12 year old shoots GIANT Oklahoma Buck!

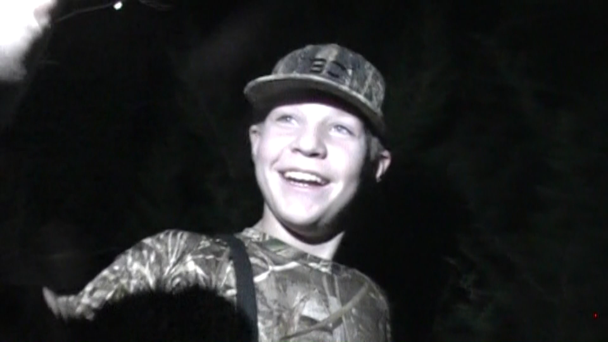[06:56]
Good job, man. What do you think of that? Pretty fun. All right. Oh, I freaking smoked. I hit him in the heart. He did. My heart shot the sucker.
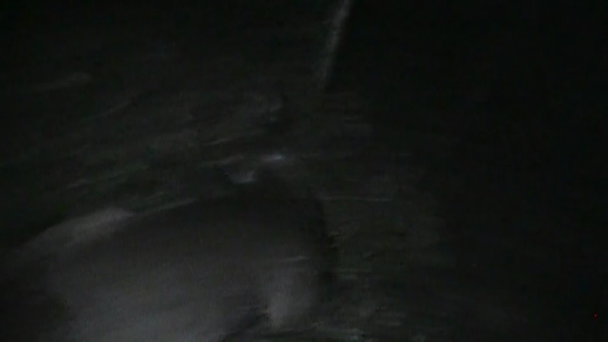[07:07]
He didn't bleed worth a dadgum crap. I bet you that. Oh, I heart bolt, shot. I bet you that bolt is in there still.
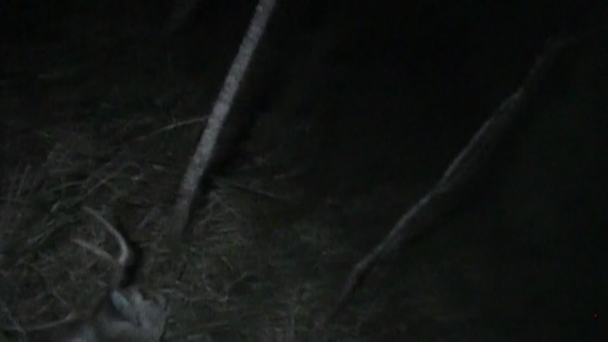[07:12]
Yeah. Bolt him over. Where's that darn bolt at?
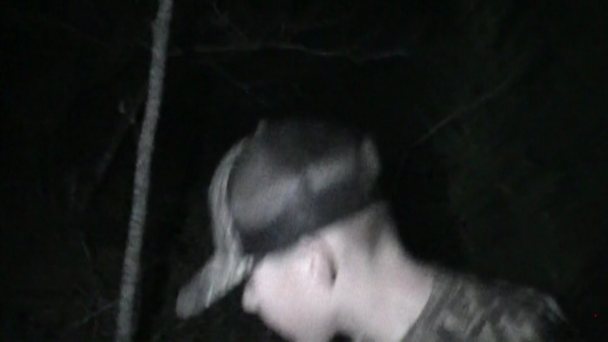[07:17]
Oh, see, you're way back. Hey, congratulations, big guy. First bow. Good job, man. Let's get some pictures of you. All right.